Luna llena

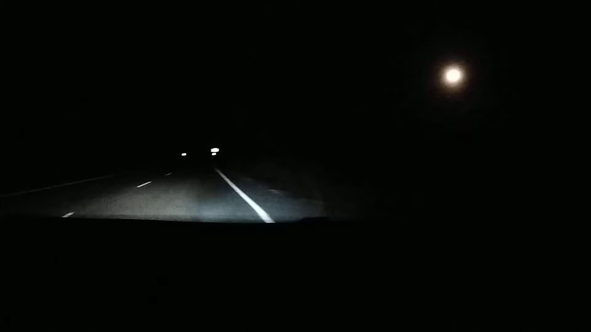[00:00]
Bueno, aquí vamos, camino de Peralta, mirad qué luna. Y voy sin flash, pero por eso no se le ve la cara ni a Víctor ni a mí. Porque como está prohibido, voy sin flash, ¿qué vamos? Mirad la luna lunera. Está redondica, o fue ayer luna llena o es hoy. Ayer está cuadrada.